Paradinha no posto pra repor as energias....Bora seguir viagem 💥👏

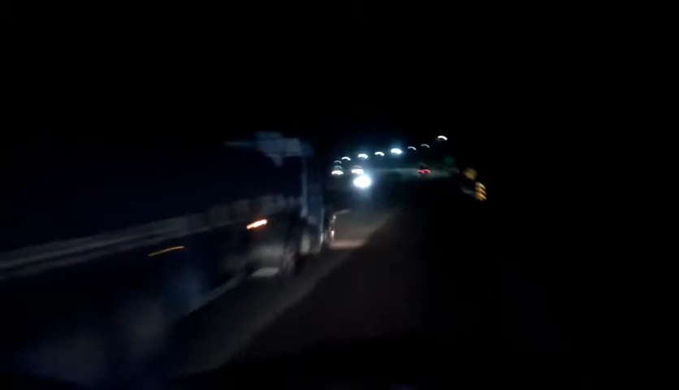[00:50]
Bora. Vai do 50, só paguei pra me fazer ir ver como é que é, né. É. Parar de rodovista para o sujão, você tá trabalhando. É. Né?
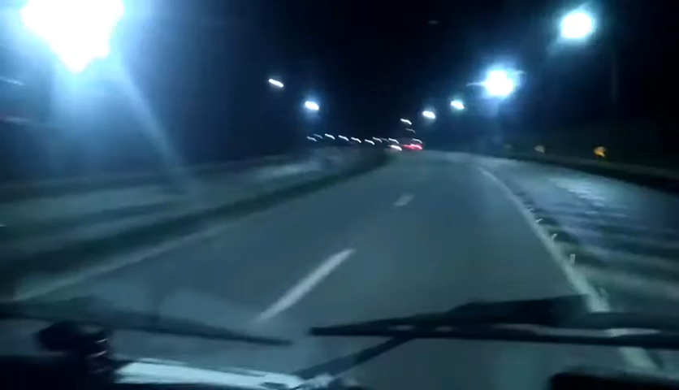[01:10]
É. É muito da hora essa dominação, tinha que ser tudo né, a fernandino inteiro. Fernão Dias. Que hora que é? Agora é... 7 e 15. 7 e 15. Olha o seu Dias. Olha pra você ver, olha ali você vê.
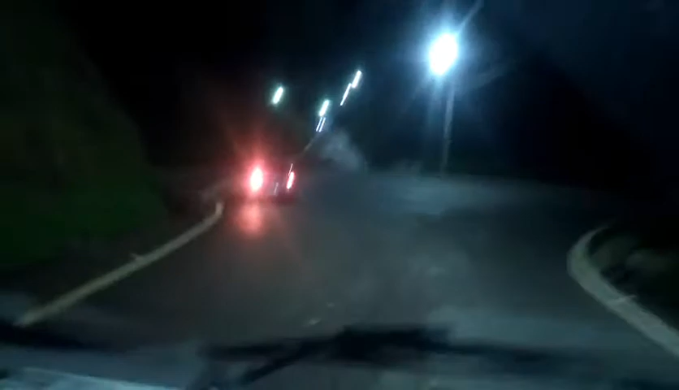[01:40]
Sai pro Dias, o cara virando de ré, aí num cruzamento desse, saída de fernandino, é de jeito, a estrada é assim.